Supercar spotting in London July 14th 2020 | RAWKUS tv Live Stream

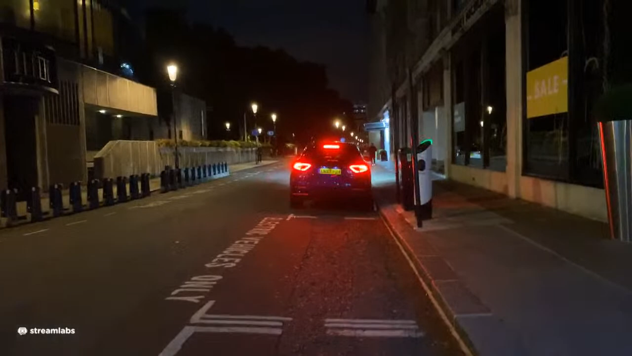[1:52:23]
for listen to that that sounds pretty good you guys you guys hearing that man i think it's got a v8 in there definitely sounds like a v8